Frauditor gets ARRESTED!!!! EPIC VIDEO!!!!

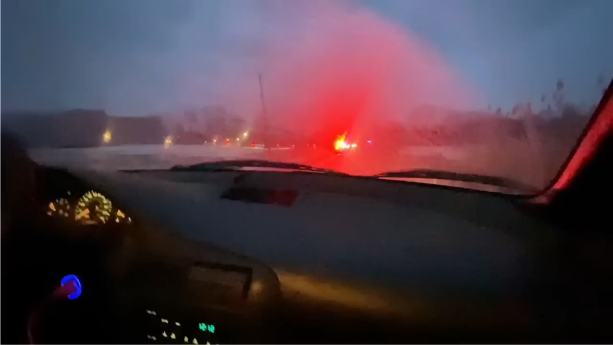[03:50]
It's got a lot of cars out there. Yeah, they do. They definitely do.